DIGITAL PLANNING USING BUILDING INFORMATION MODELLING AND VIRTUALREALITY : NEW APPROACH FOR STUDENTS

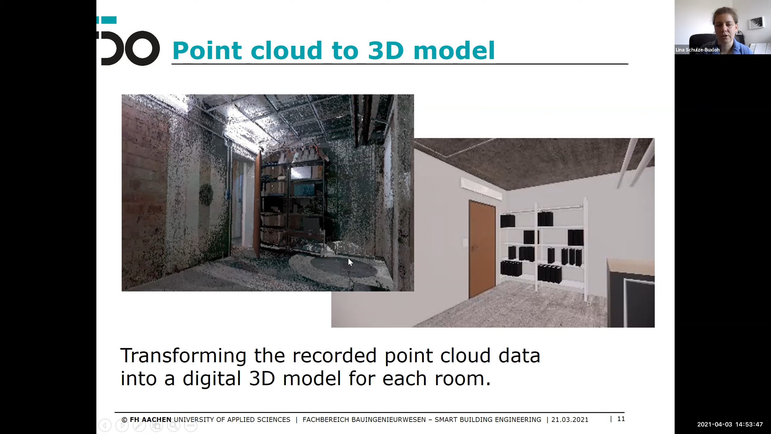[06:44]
Just to show you the workflow. In the next step you have point clouds for all rooms. Then you can merge them up to all the individual rooms into floors. As you see here on the left side again you see the point cloud data built up into floors and on the right side you see the 3D planning model created by this data and of course cleared up.
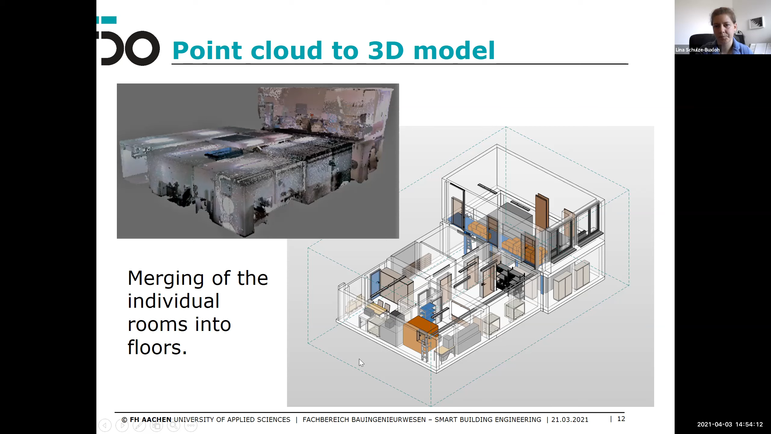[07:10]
If you finish measuring and combining all rooms to two floors you get this 3D model of the target state where all the technical planning and everything is already inside.